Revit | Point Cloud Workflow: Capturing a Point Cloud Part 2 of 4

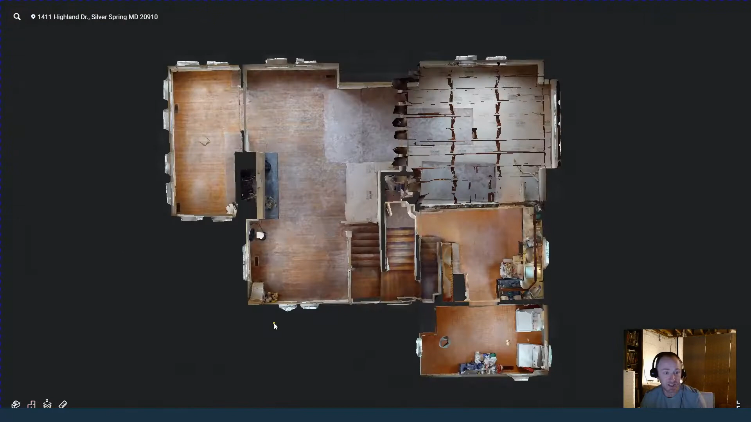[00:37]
to something called the matter pack files which you can then use to create the point cloud and
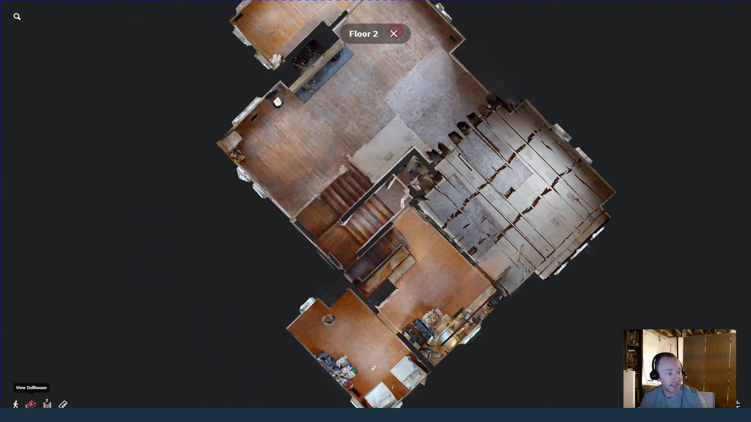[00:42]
your real estate photographer will definitely not know what you're talking about so you're gonna have to explain it to them
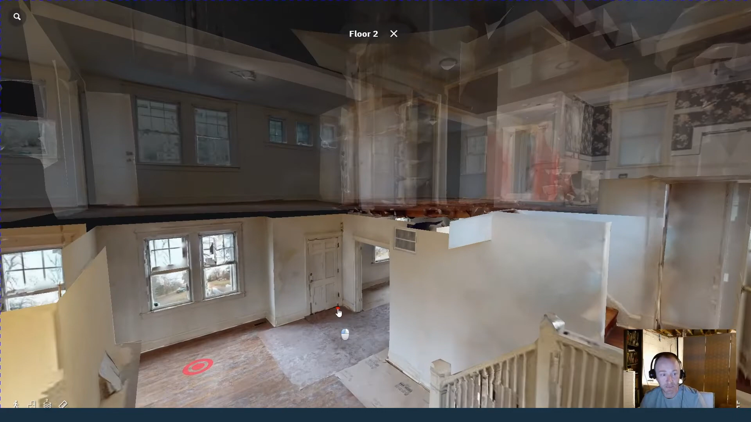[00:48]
so that's what I'm sort of gonna teach you about right now so you can see once you have this scan you've got the
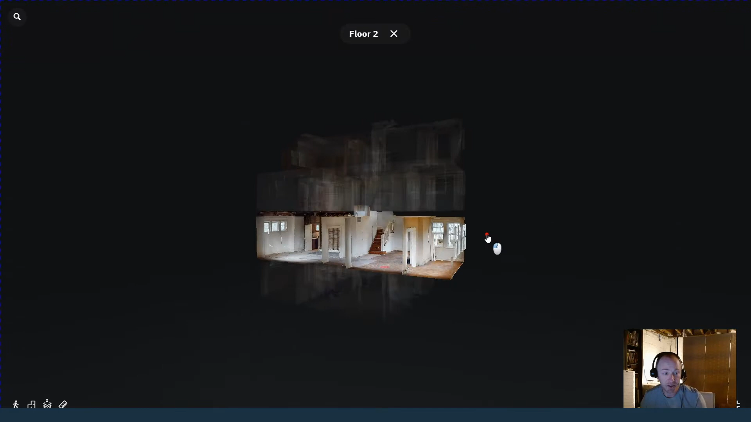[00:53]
3d you know you've got the images you've got this little dollhouse thing and this is all just the